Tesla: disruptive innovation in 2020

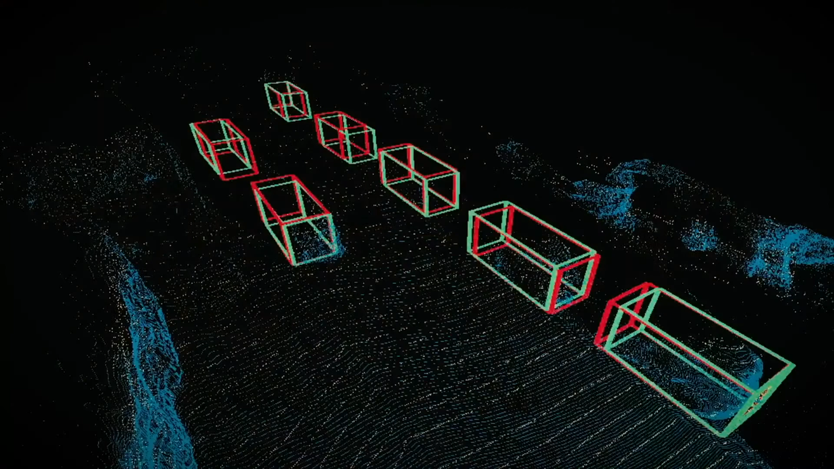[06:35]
You can identify the cars with a very, very high accuracy, very close to what we get with LiDAR, just at a fraction of the car.